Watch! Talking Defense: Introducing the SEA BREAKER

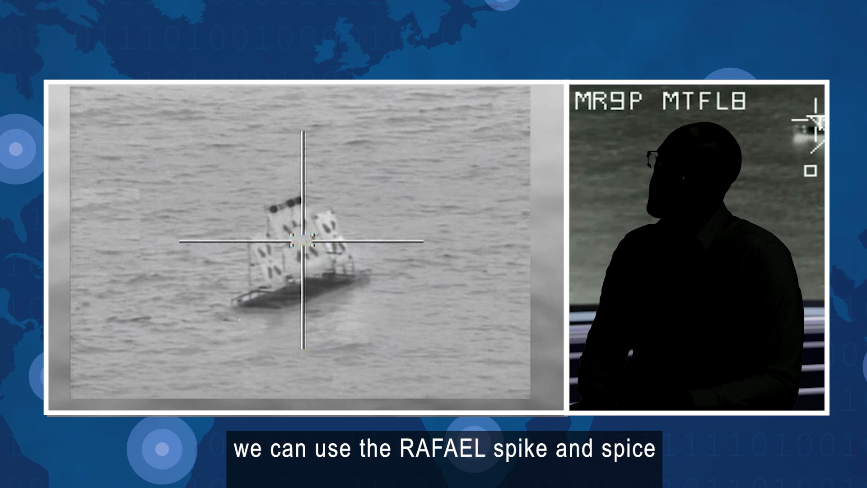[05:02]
spike and spice legacy combat proven scene matching capabilities
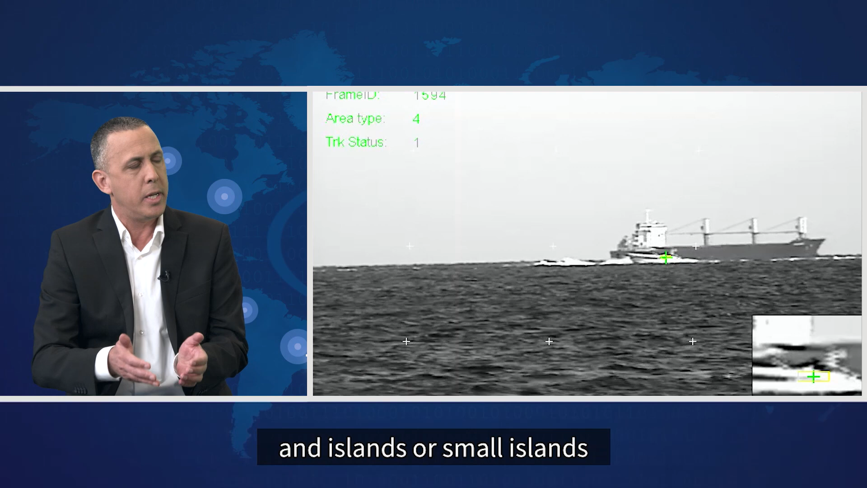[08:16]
the discrimination between targets and islands or small islands easily done by this kind of seeker and cannot be done by a radar seeker having